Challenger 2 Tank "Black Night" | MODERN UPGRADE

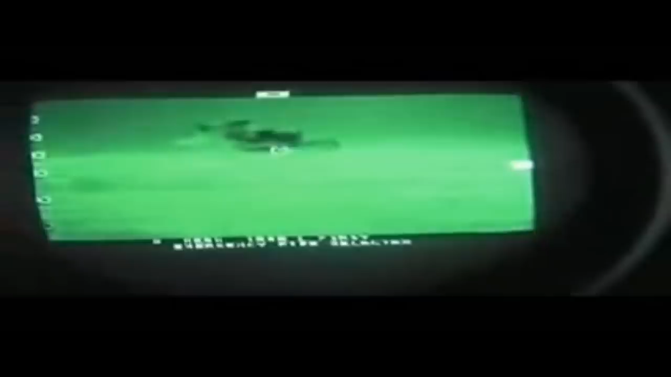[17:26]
Secondly, we've put onto the vehicle the driver's night vision system.
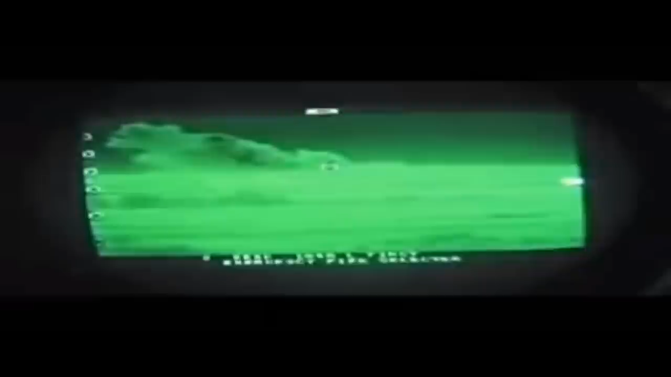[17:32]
We've also put onto the platform, as you can see on the outside there, some laser warning receivers to help detect threats and the active protection system you can see on the vehicle is the iron fist,